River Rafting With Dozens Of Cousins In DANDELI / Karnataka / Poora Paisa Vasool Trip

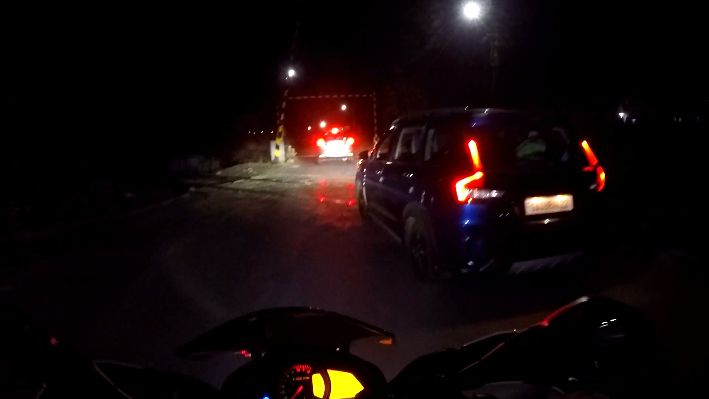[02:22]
I want to ride my bike while vlogging. So they said, okay, it's fine. So one car is ahead me and one car is coming behind me. So far the roads are very good and my powerful lights are helping me to ride my bike from these guards.
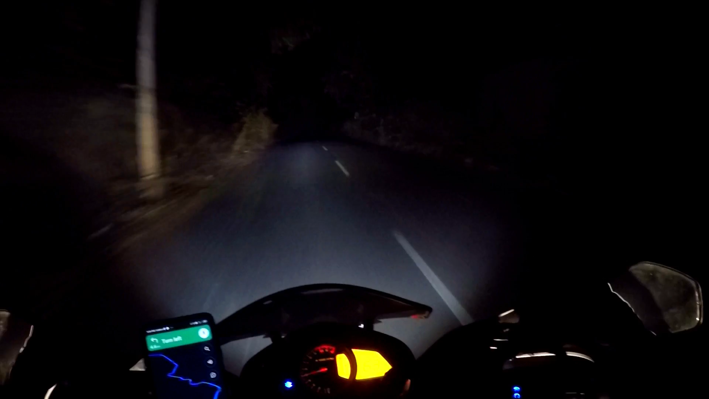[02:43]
And just look at the roads. By the way, we are going from Anmod Ghat. And to reach our destination, it will take 2 hours 43 minutes. Almost 3 hours, guys. So far, so good.